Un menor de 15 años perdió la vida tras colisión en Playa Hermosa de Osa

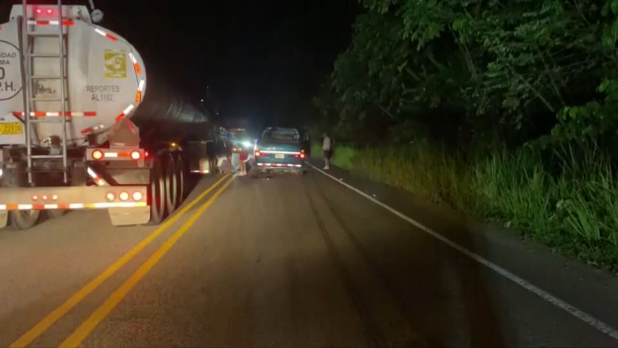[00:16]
motocicleta donde viajaban dos personas y un vehículo liviano que era conducido por una mujer de 32 años,